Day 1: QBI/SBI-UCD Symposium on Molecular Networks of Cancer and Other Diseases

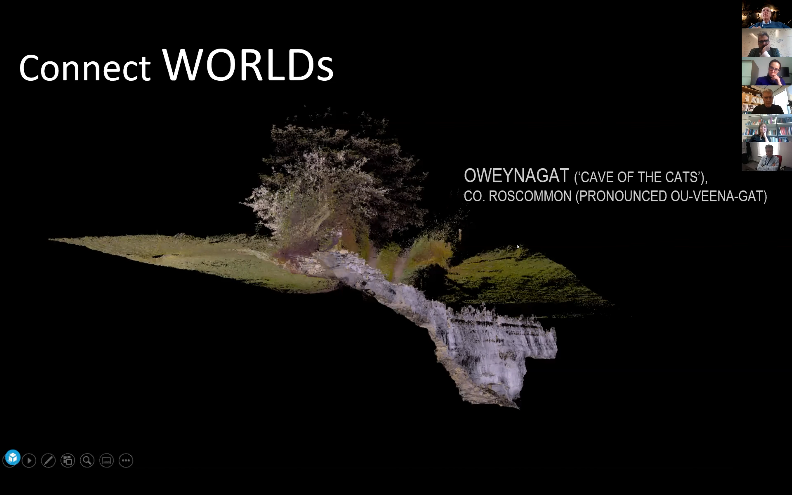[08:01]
and what you see here is a 3d reconstruction of a cave in county Roscommon in Ireland which is called the cave of kids or in the gut I probably completely mispronouncing it and in this cave
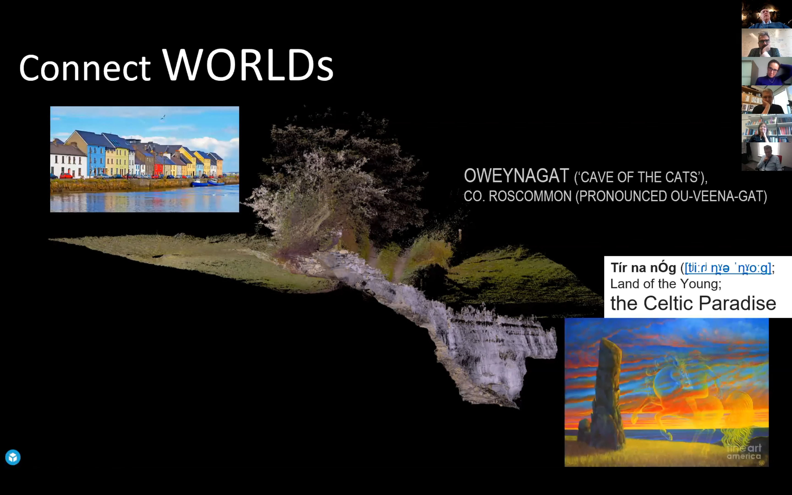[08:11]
connects actually the real world is the fairy world there it was the celtic paradise the land of eternal youth and you enter this world via this little hole here